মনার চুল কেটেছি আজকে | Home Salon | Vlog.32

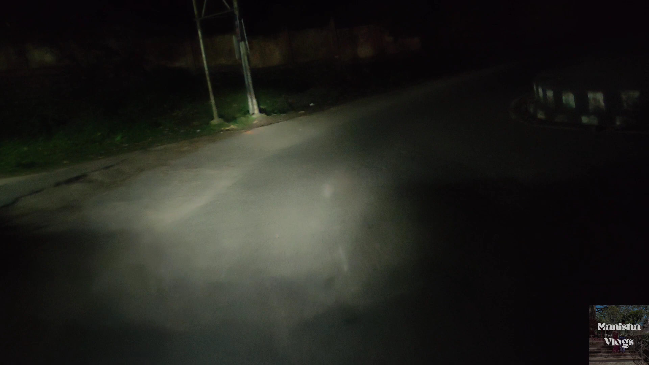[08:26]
খালি, কোনো মানুষজন কিছু নেই, একটা দুটো গাড়ি শুধু, বেশি গাড়ি ঘোড়াও নেই।
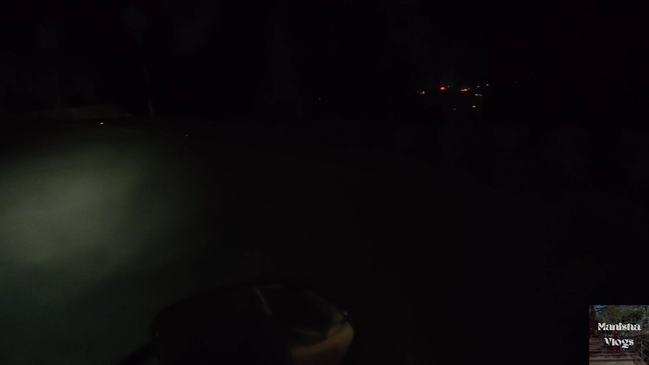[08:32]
মানে পাহাড়ের উপর দিয়ে যাচ্ছি আমরা, খুব সুন্দর লাগছে দেখতে, ভিউটা খুব সুন্দর লাগছে দেখতে।
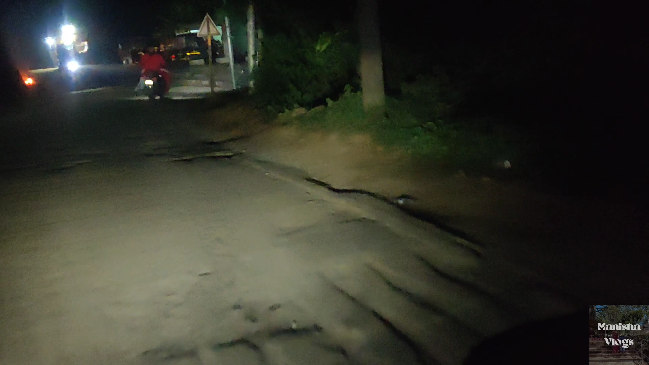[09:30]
এসেই পড়েছি ঘরে, আর একটু রাস্তা বাকি আছে, তো এসেই যাবো, এসেই গেছি। আগে এই যে একটা মন্দির, এটা কিন্তু কি মন্দির আমি নিজে জানি না, দেখিনি অবশ্য আমি।